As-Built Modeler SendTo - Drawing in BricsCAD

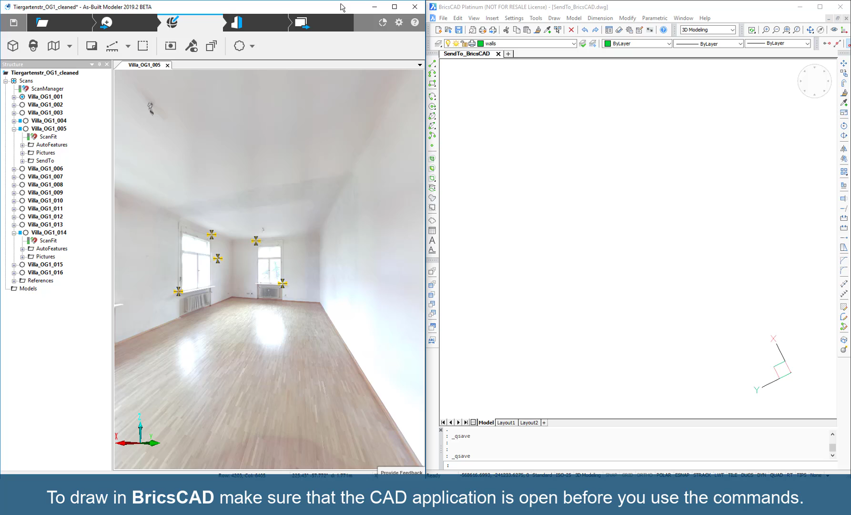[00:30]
It's recommended to have the As Built Modeler and BricsCAD side by side as shown here. We already have the project opened with a quick view of a scanned opened.
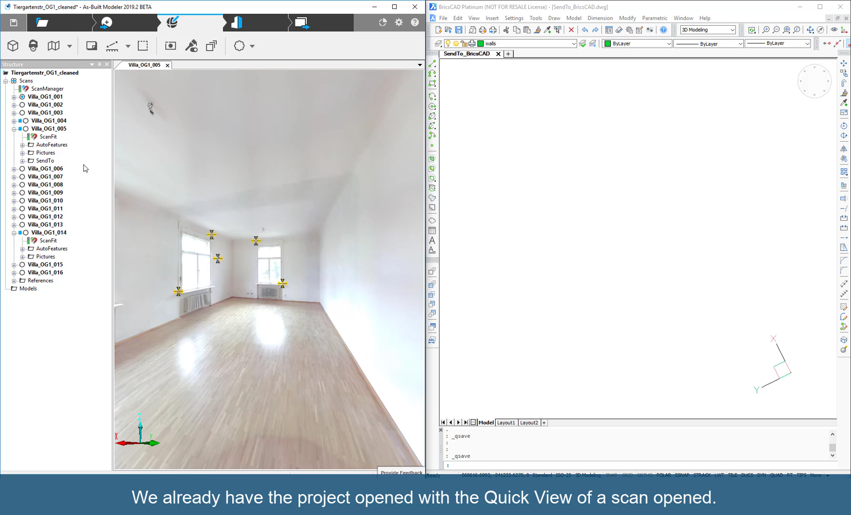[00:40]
To deliver commands and coordinates to BricsCAD, click the Apps Manager and select the SendTo app.
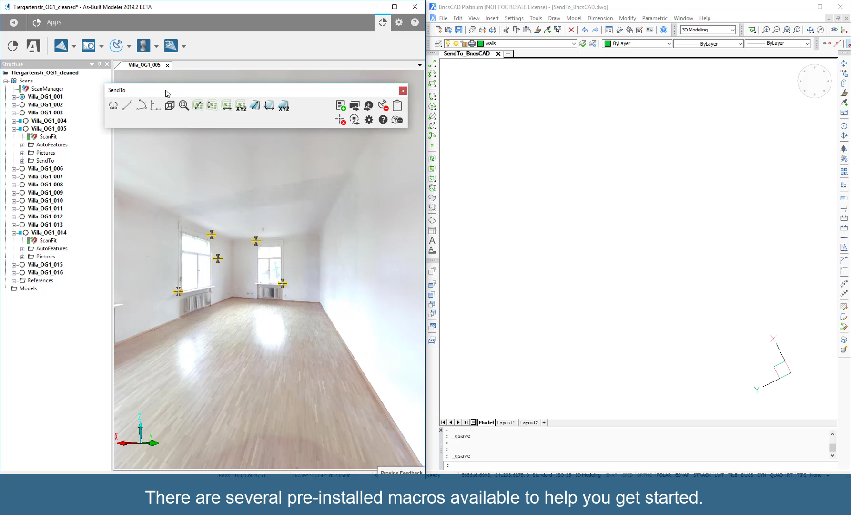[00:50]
There are several pre-installed macros available to help you get started. They are divided into three categories.
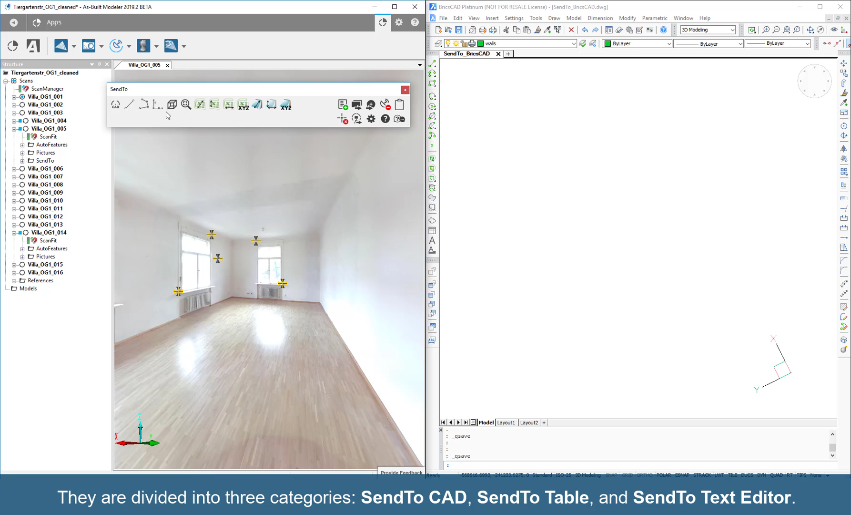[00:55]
SendToCAD, SendToTable, and SendToTextEditor.
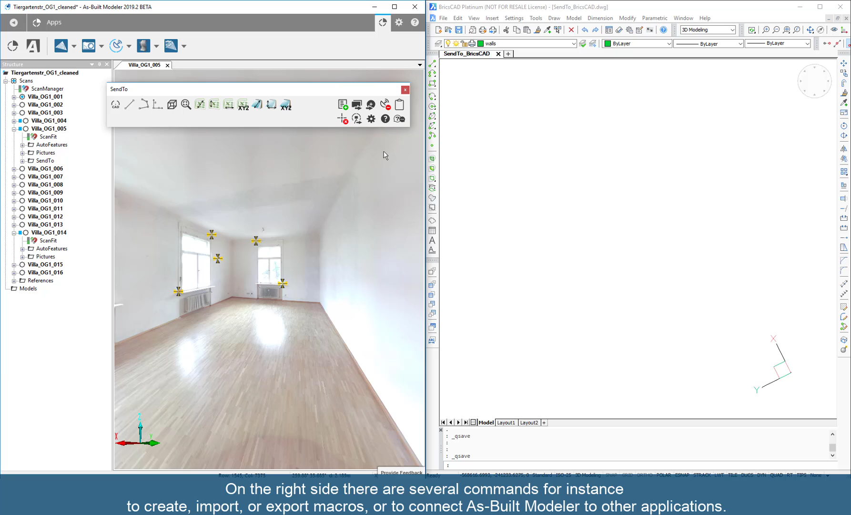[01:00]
On the right side, there are several commands. For instance, to create, import, or export macros, or to connect As Built Modeler to other applications.
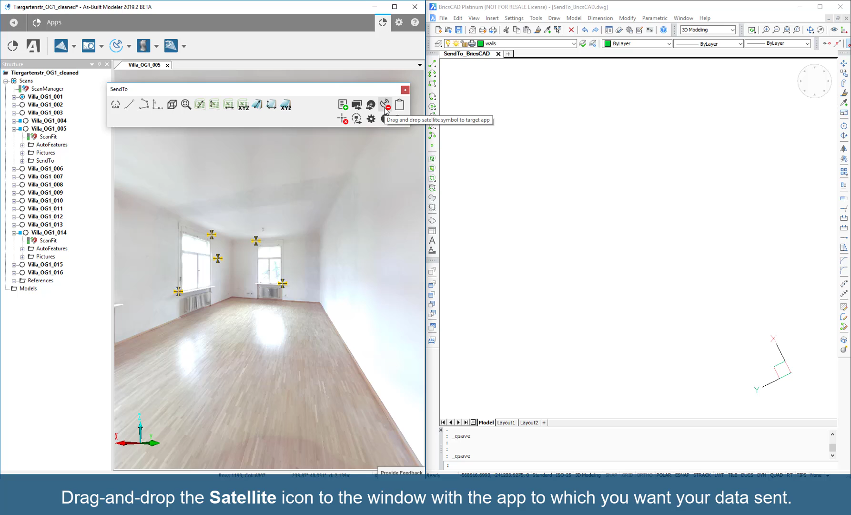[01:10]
Drag and drop the satellite icon to the window with the app to which you want your data sent. The green icon indicates a successful connection. The tooltip shows that As Built Modeler is linked with BricsCAD.
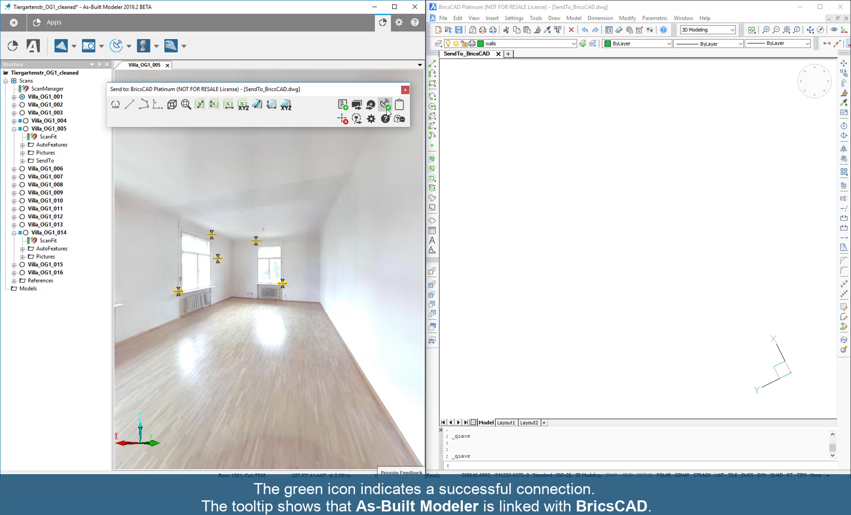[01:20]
Before sending any data to BricsCAD, open the configuration settings.
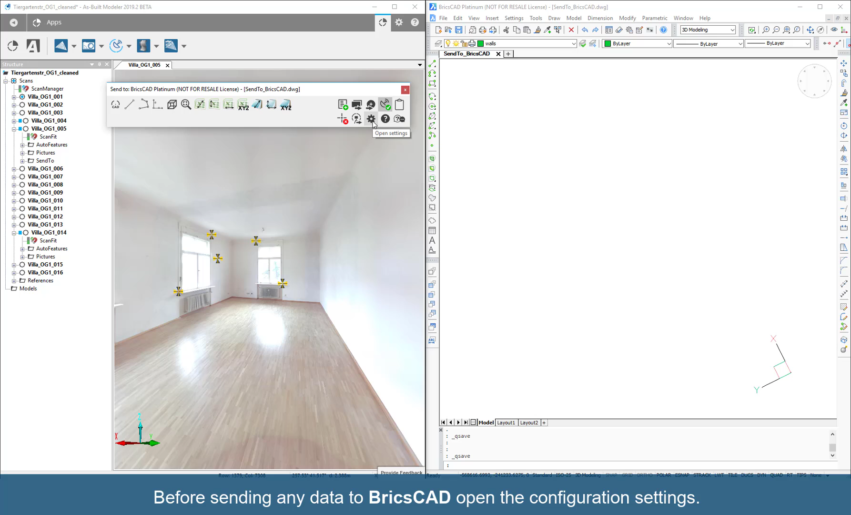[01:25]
Ensure that the unit precision and decimal separator match your project units. For working with BricsCAD, switch the Send Mode to AutoCAD BricsCAD.
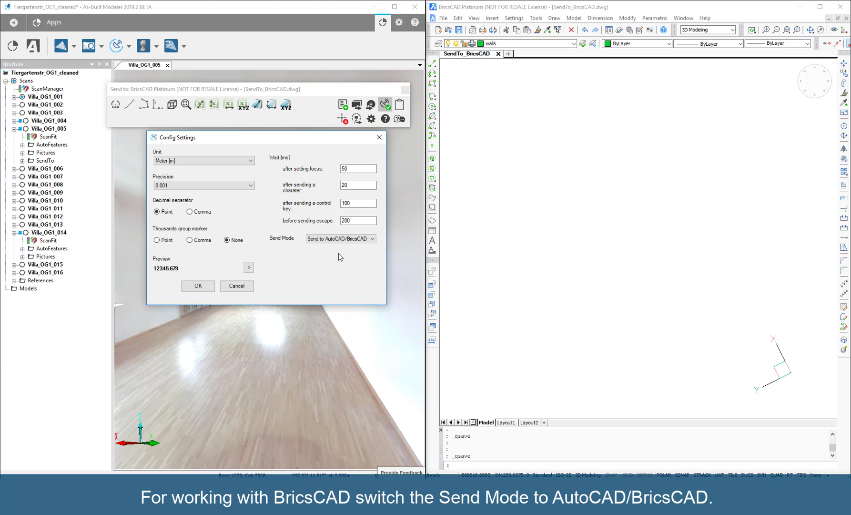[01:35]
The wait parameters are given in milliseconds.
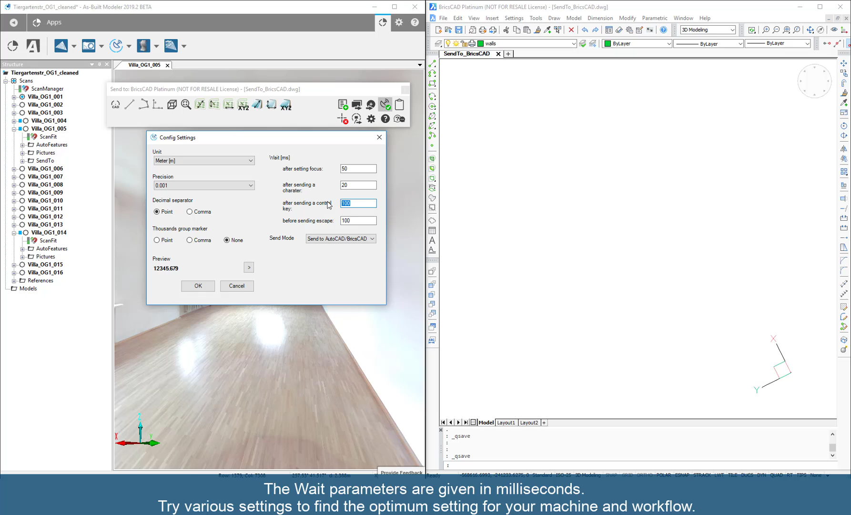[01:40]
Try various settings to find the optimum setting for your machine and workflow. The recommended settings to start with BricsCAD are shown here. Click OK. Now, we will draw the room outline.
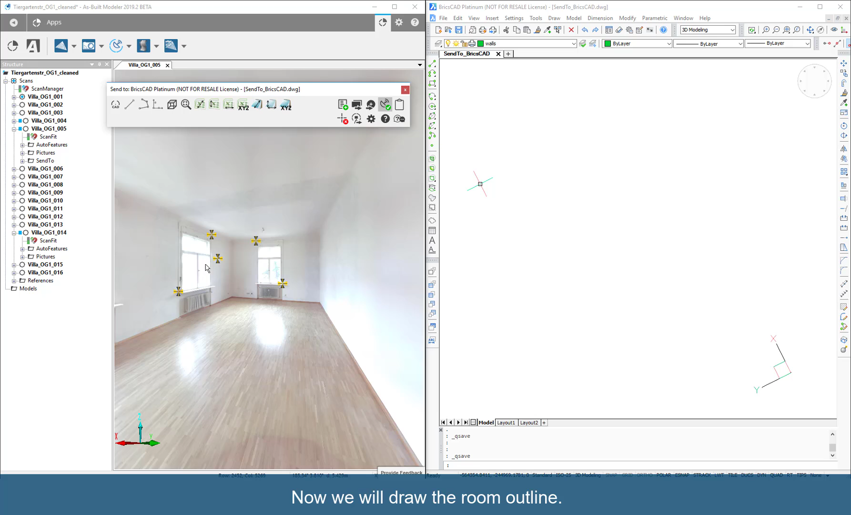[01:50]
Activate the Draw a Line in CAD macro, then click two points on each wall in the scan view.
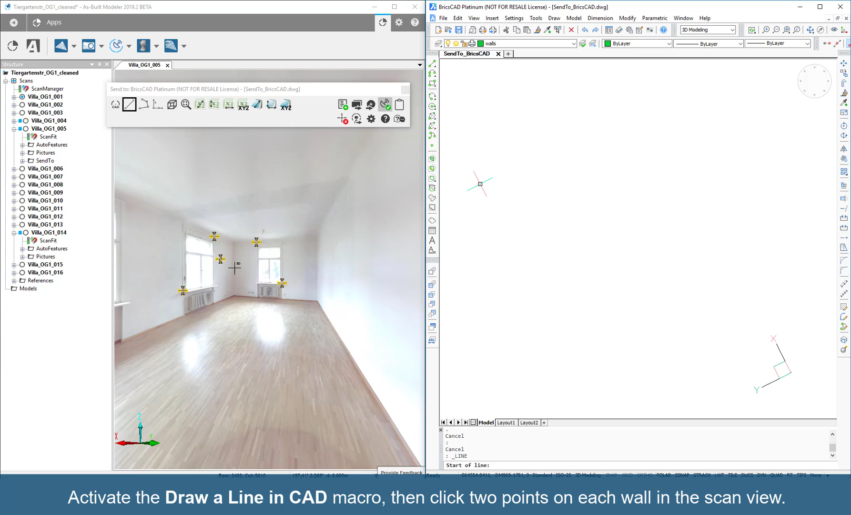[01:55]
Press and hold Shift-Left mouse button to navigate the scan.
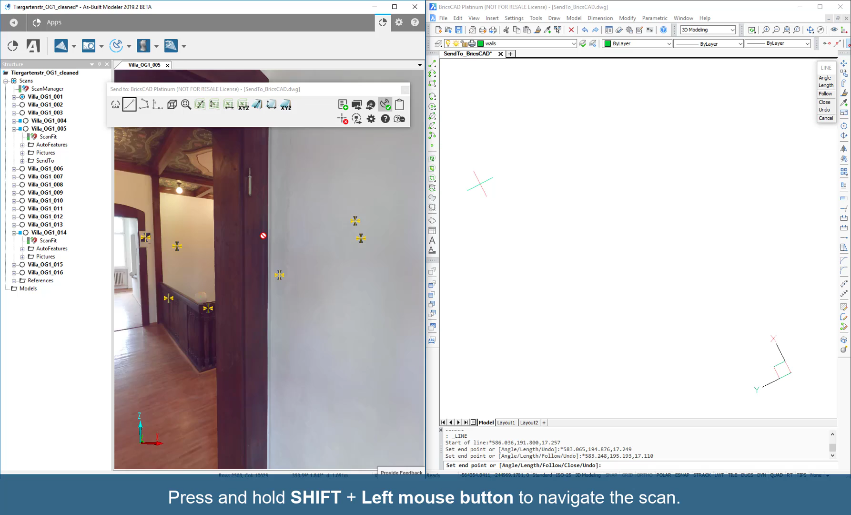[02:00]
Keep clicking points on the scan. To close the line run and end the macro, right-click in the scan view. Click Zoom the CAD view to Extends to obtain a better view of the outline of the room.
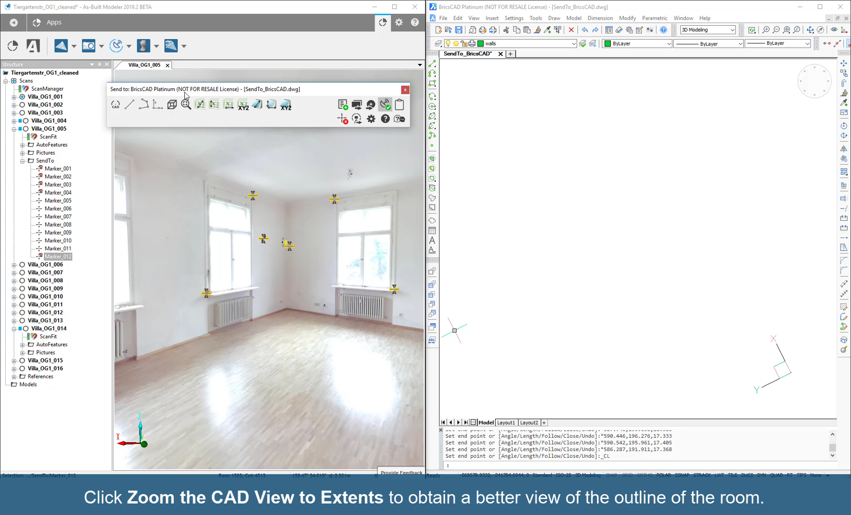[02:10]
To create sharp corners, use BricsCAD's Follette command. Now, let's place lamps on the ceiling.
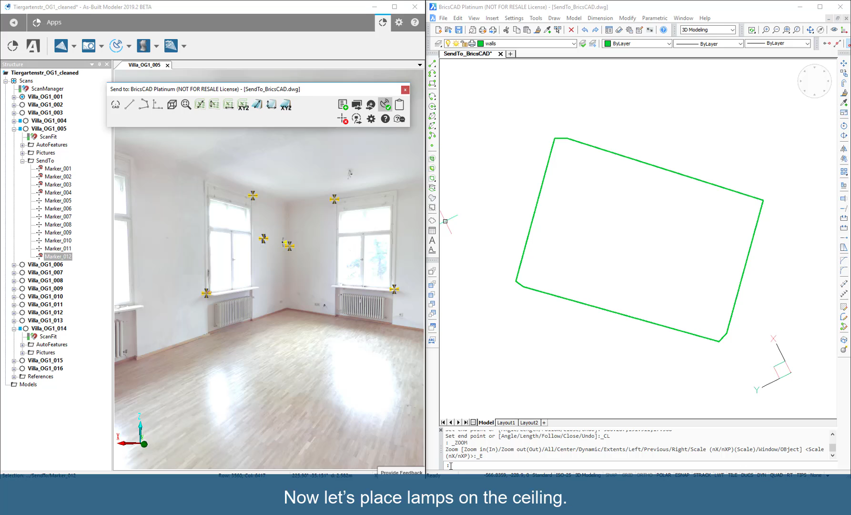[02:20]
Try Insert to run the command from BricsCAD and press Enter.
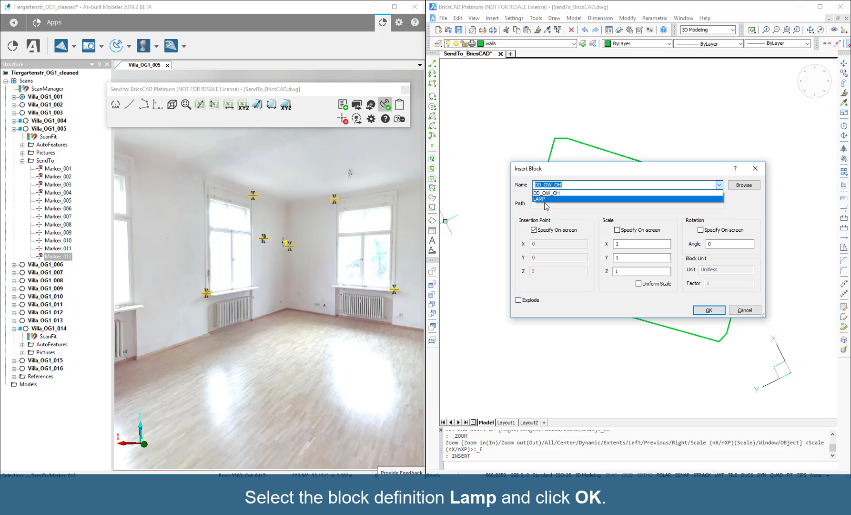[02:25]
Select a block definition lamp and click OK. BricsCAD is waiting for the insertion point.
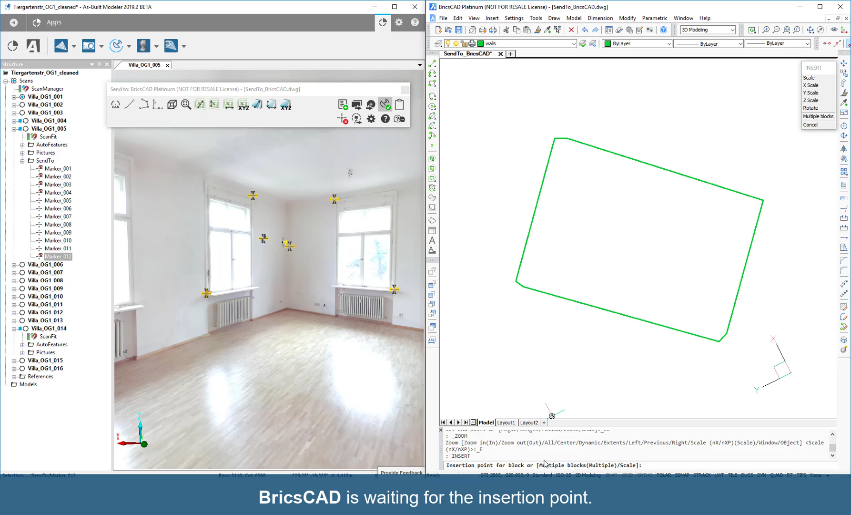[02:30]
Click the Send 3D Points UCS to CAD macro.